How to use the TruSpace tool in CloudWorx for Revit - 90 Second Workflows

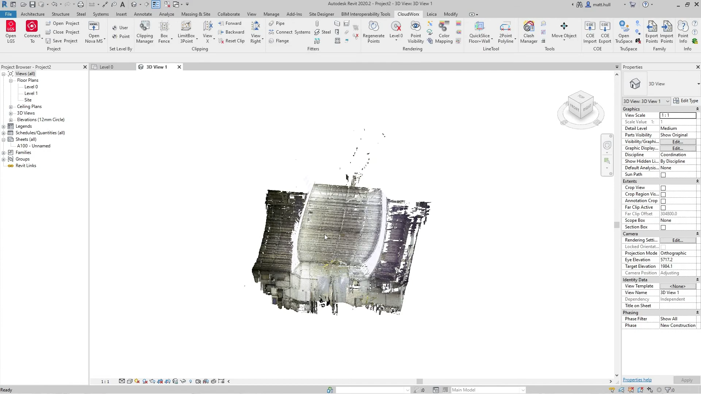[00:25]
Once this is loaded on the CloudWorks ribbon, I can navigate to the TrueSpace command.
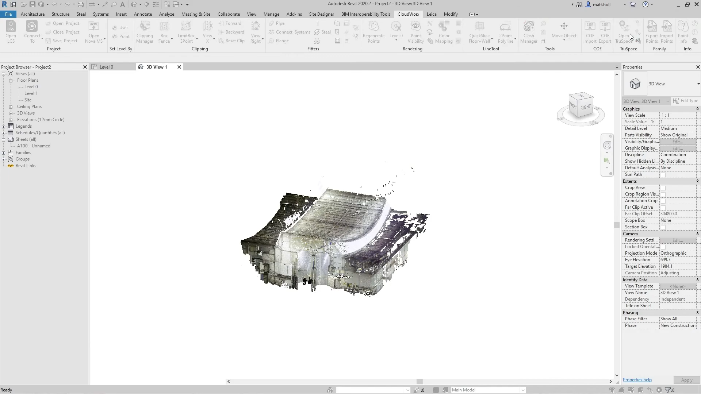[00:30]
To activate TrueSpace, simply pick a point within the point cloud and the TrueSpace window will open.
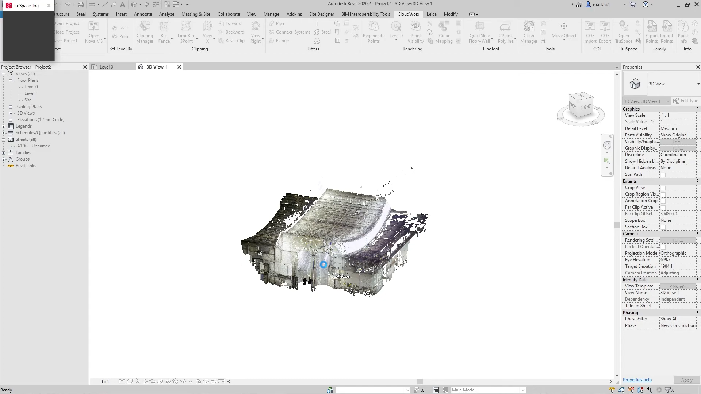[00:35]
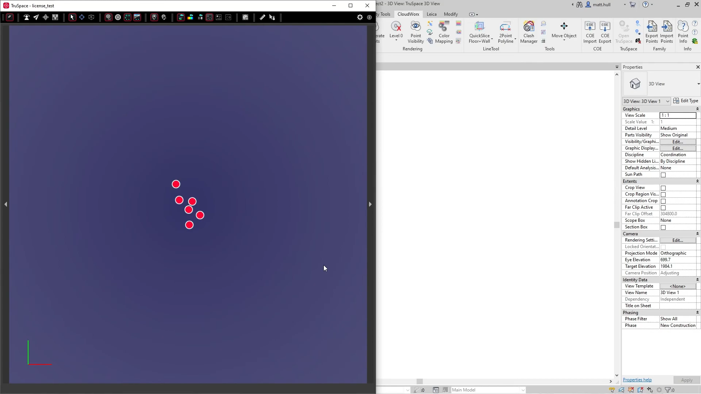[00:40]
Once the TrueSpace window is open, it will navigate you to the nearest setup
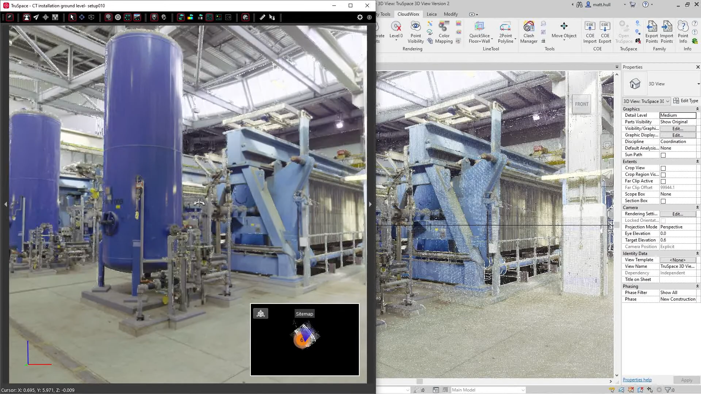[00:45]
and you will see that the display that you're given in TrueSpace is synchronized with your Revit 3D view.
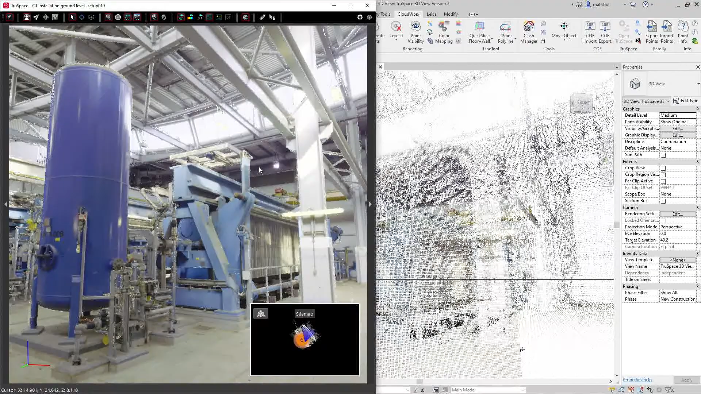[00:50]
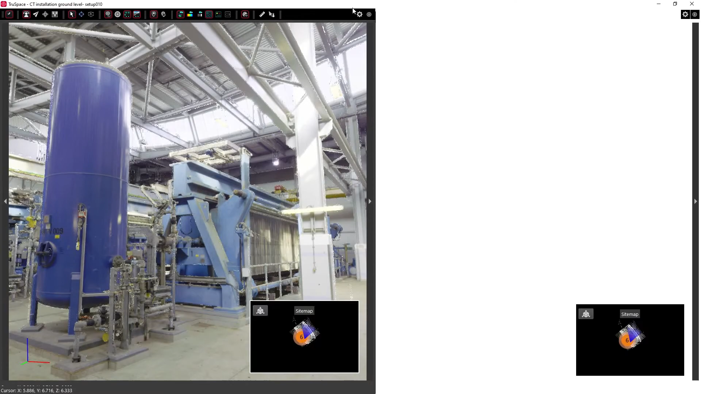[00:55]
From inside TrueSpace, you can navigate around your point cloud using various viewing techniques.
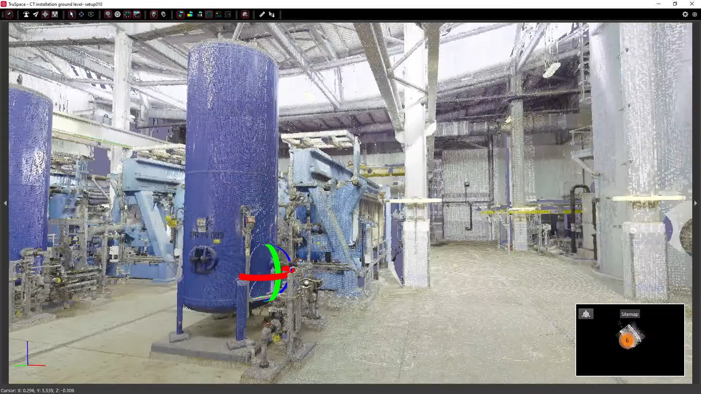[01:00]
We can fly through our data or we can simply use the 3D Orbit tool that you're familiar with from your registration. You also have other tools within TrueSpace to allow you to see your geotags and edit your geotags as well as changing the view display of your point cloud. If you've used a BLK360 and you have infrared information, you can also see the IR information in here as well. We can simply take measurements within our TrueSpace window.
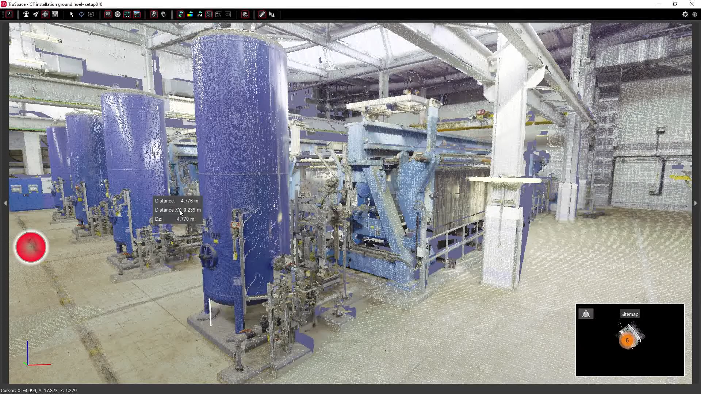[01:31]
We can jump into our setup view to have a more detailed view and look at the images that we've taken with the scanner.